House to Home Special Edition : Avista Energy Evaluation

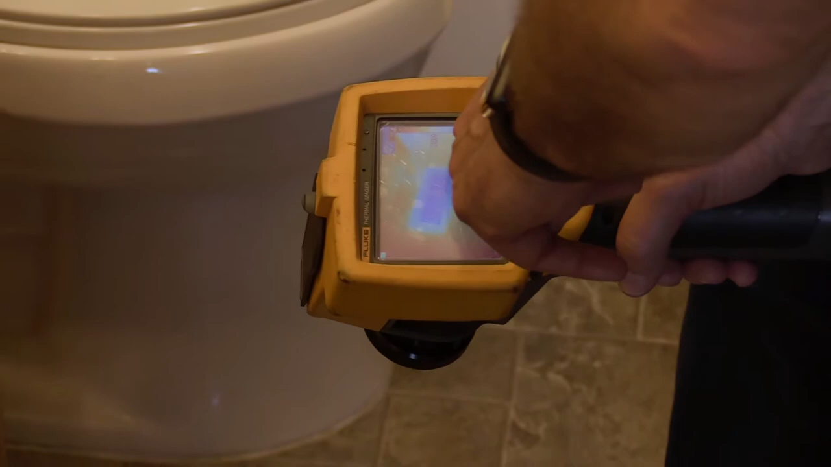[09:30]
you'll see the thermography shows that this has even more cold air coming out of it than the other one. So it could indicate that this is closer to the leak.